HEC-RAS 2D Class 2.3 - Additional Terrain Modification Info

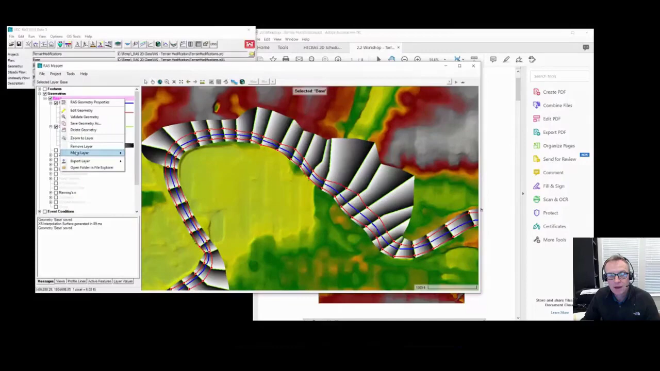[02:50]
It should get regenerated every time you stop editing, so you shouldn't have to do that. Once you've done that, then you can do the geometry right-click and export the layer, and you can export the terrain model. Okay? So that's the first part of the workshop I wanted you guys to play with.
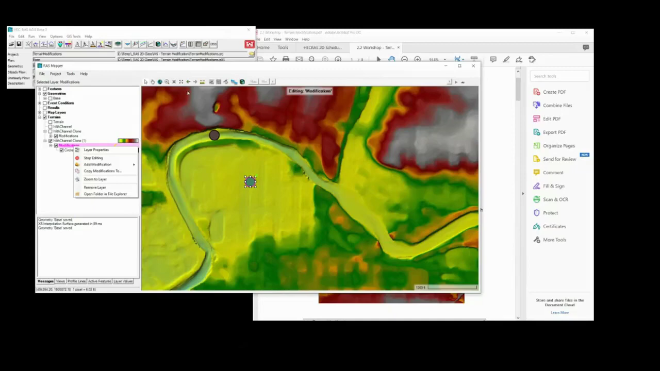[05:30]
This is as good as you get, but you can always draw a line and plot the terrain, and it will show you what's going on. So here I put a hole in there, and I've got a plot.